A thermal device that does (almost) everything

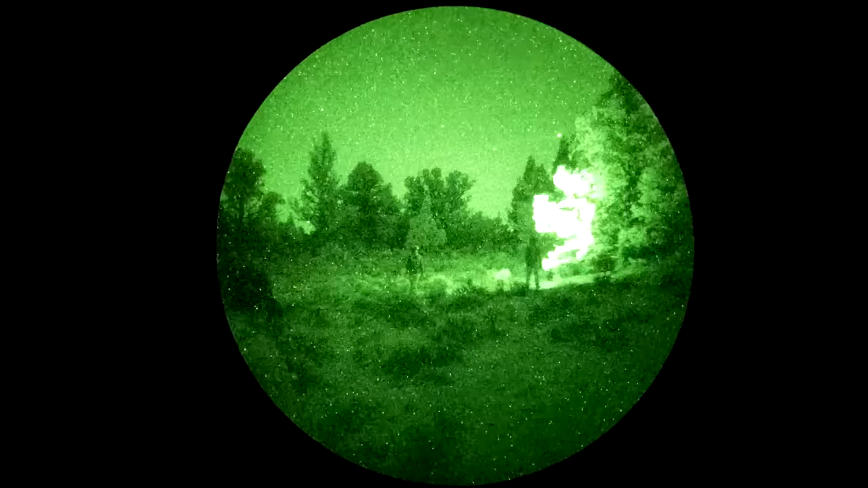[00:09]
A basic and fairly affordable PVS-14 night vision monocular can be used to spot targets at night,
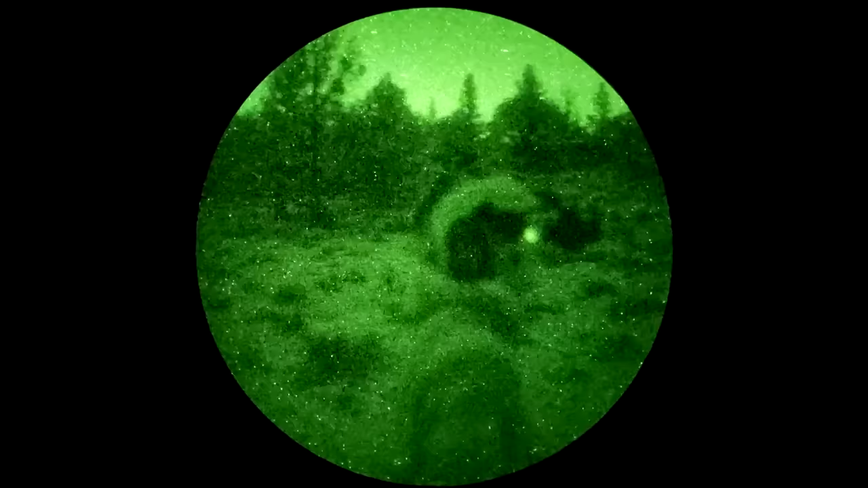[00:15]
move both on foot or in a vehicle,
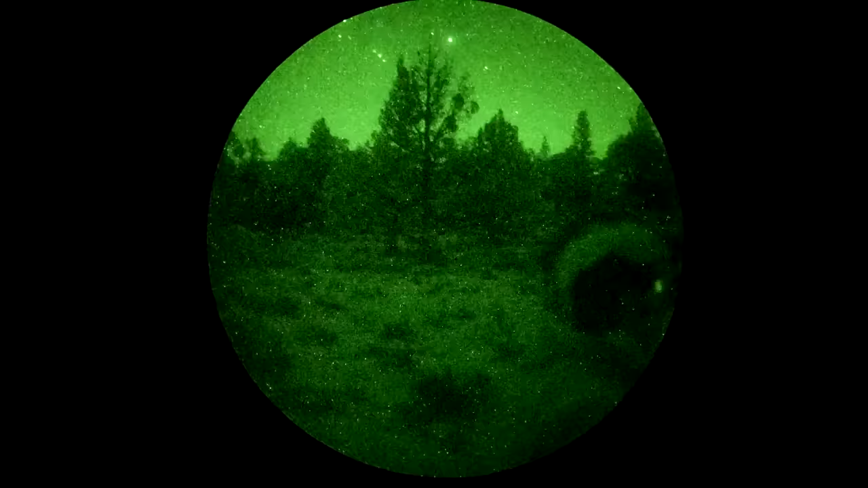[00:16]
as well as engage targets with your rival using both active and passive aiming methods.
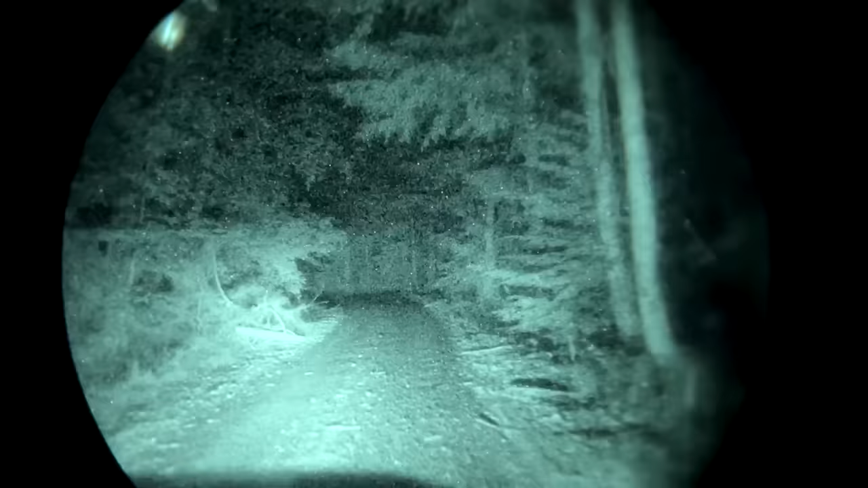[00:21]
That's just not the case with thermal devices. If you have a thermal monocular, you will be able to move reasonably well, at least on foot. You can't drive a vehicle wearing a thermal monocular because they can't see through glass.
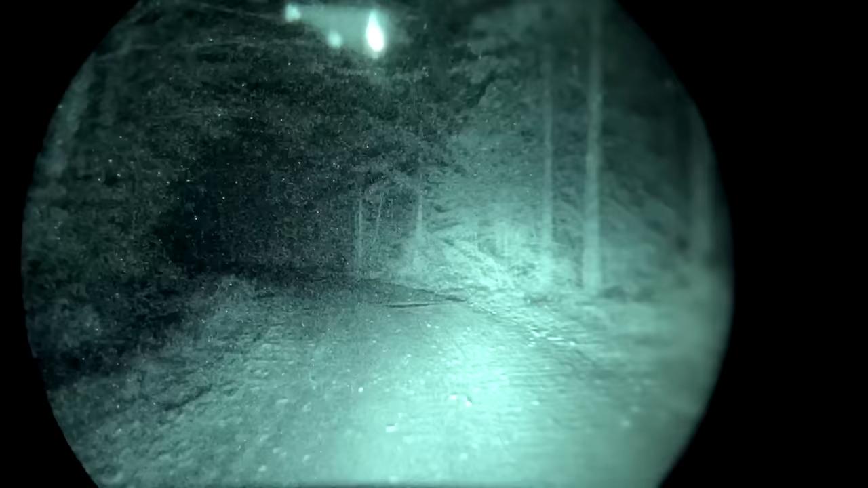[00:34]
A thermal monocular can be used for handheld spotting or static observation, but you cannot use it to engage targets because it can't see through the glass of
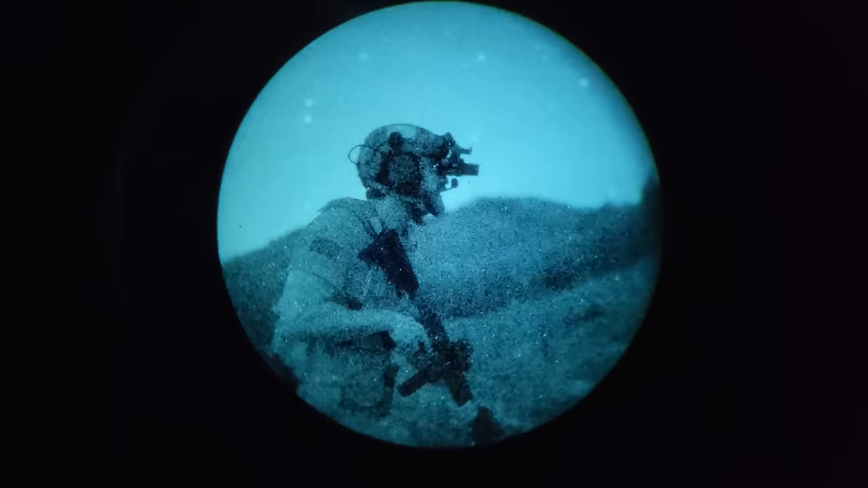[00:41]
your optic for passive aiming and it cannot pick up your IR laser for active aiming.
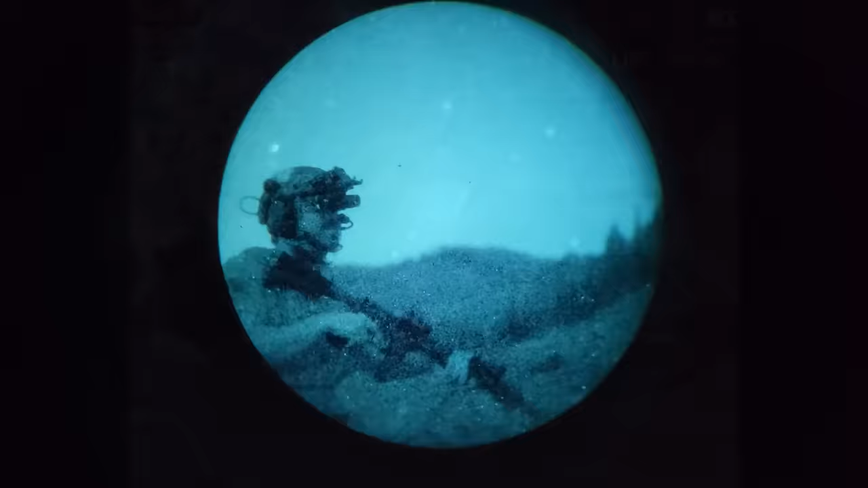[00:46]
If you only want a thermal device for static observation or sweeping an area for potential targets,
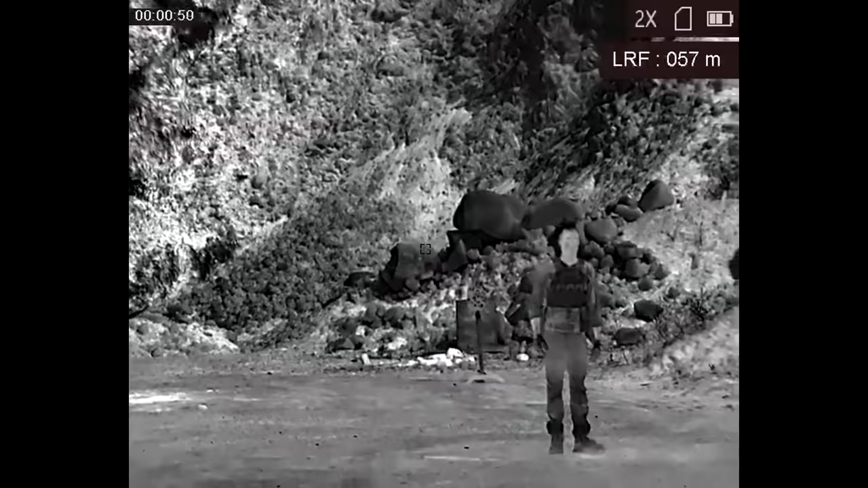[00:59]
You can't just walk around with one of those on your face.
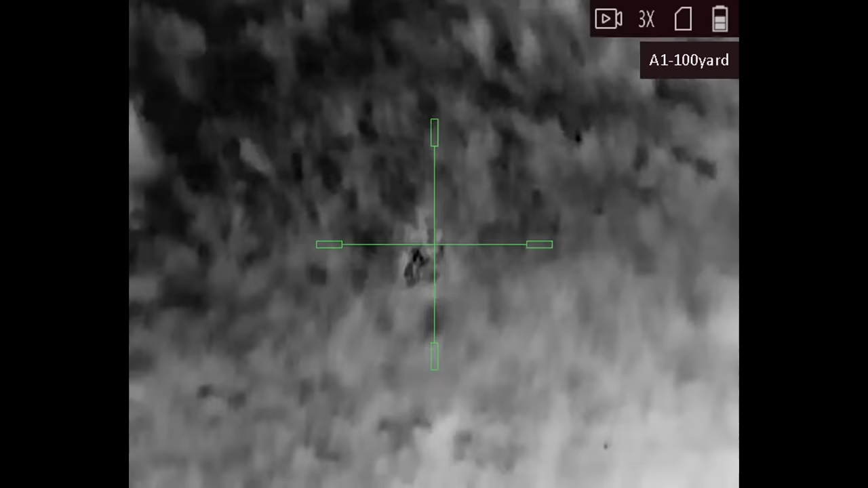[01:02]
If you want to use thermal to engage targets, you have options such as a thermal weapon sight or a clip-on thermal imager for a rifle scope.
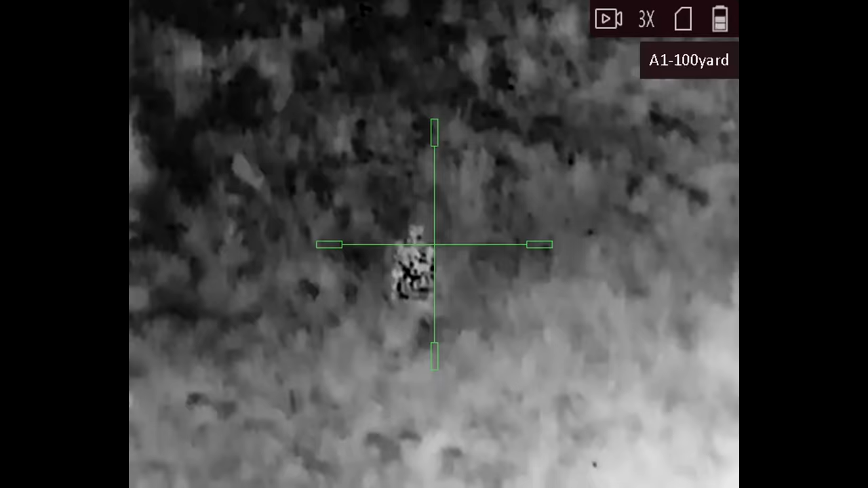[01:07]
Most thermal weapon sights are not nearly as effective as traditional optics magnified or otherwise for use during the day, but they can be extremely effective at night.
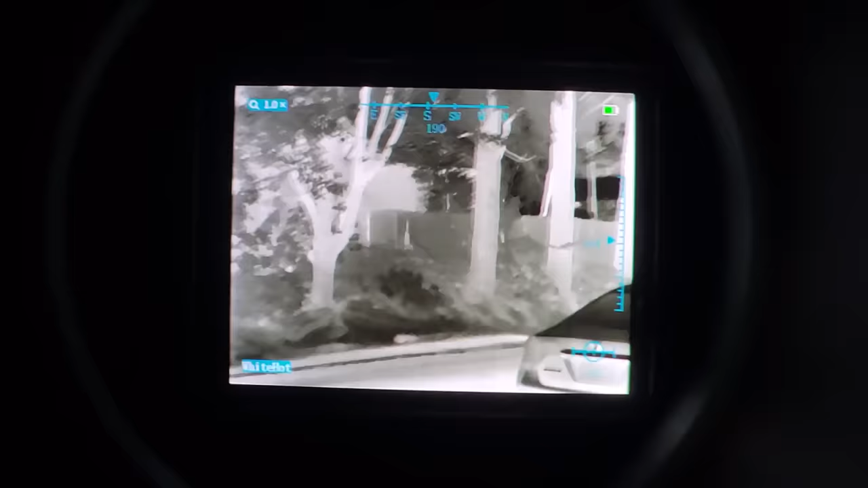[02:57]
The Stinger 640 is not magnified. If you're looking for a thermal weapon sight or a handheld monocular for observation and detection purposes,
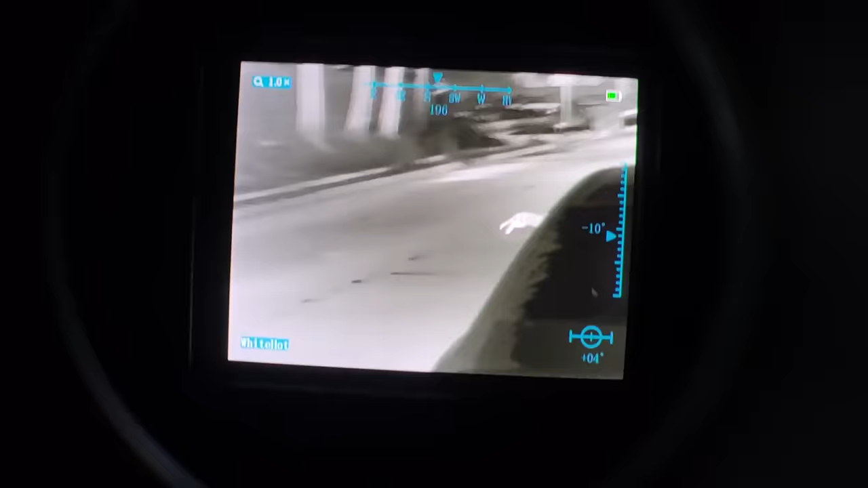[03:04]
you're probably going to want more magnification,
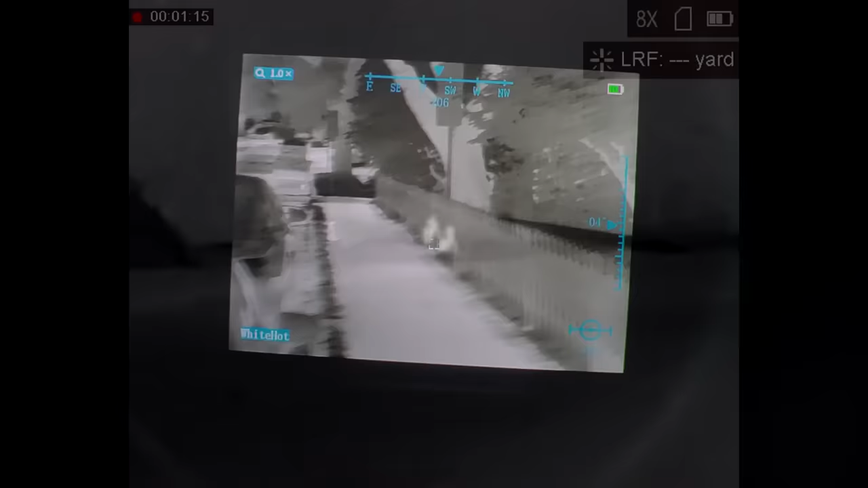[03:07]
because it greatly increases the range at which you can detect and identify a target.
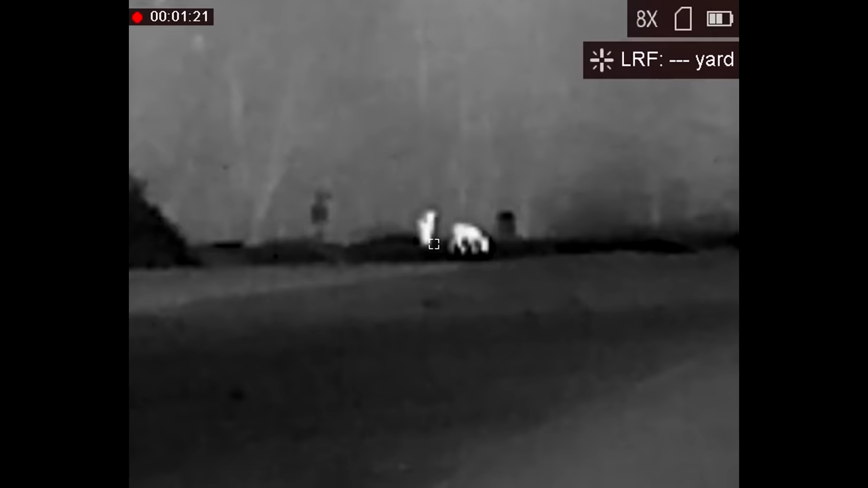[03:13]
Reference the video I already made talking about the basics of thermal devices for more. If you watched that video, you remember that almost all thermal devices will try to put the resolution of the device somewhere in the name of the device, just so you know what you're getting.